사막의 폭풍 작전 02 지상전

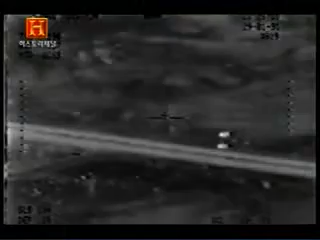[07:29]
How far are they away from Kafji, huh? Getting real close. I mean, hell, if we can come up on a COF, man, I can shoot these bastards.
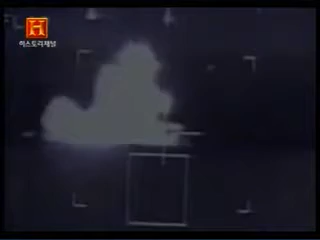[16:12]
The heat source of an enemy tank may look very much like the heat source of a friendly tank or a light armored vehicle or BTR-60 from the air.